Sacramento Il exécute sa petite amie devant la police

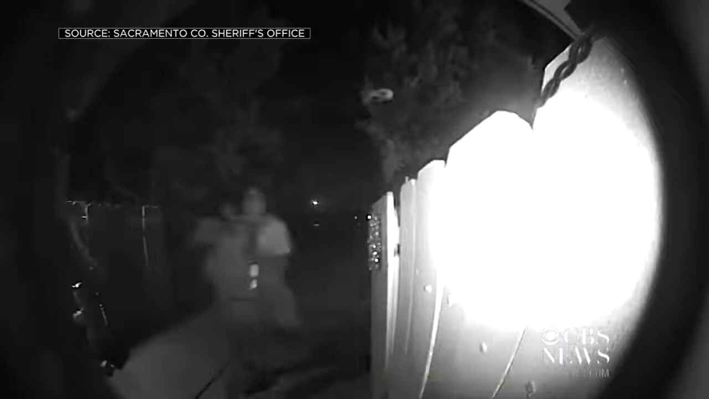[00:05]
a man kicking in a door grasping a woman with one hand grasping his gun with the
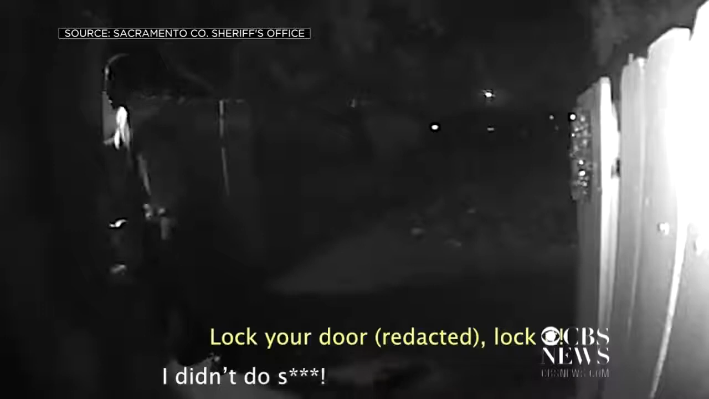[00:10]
other the woman screaming for people to lock themselves inside the assault continuing the woman pleading